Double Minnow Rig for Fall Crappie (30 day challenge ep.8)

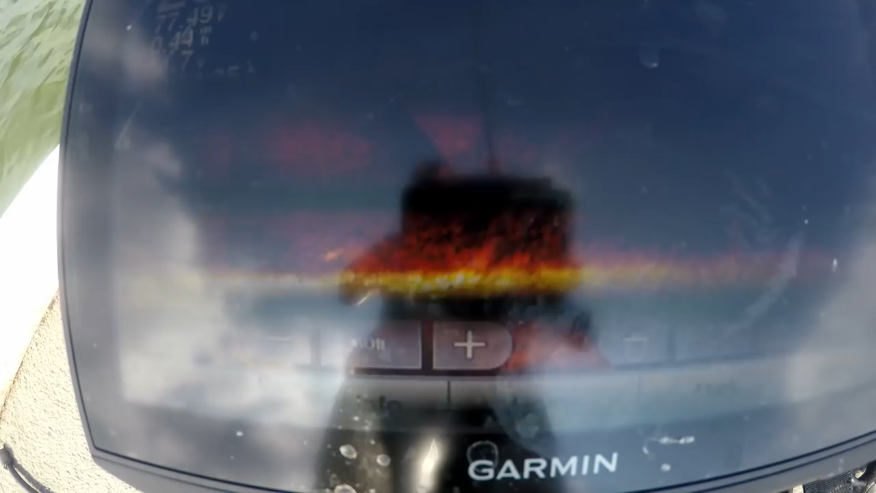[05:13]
There's a fish way out there. We're going to try to snipe these.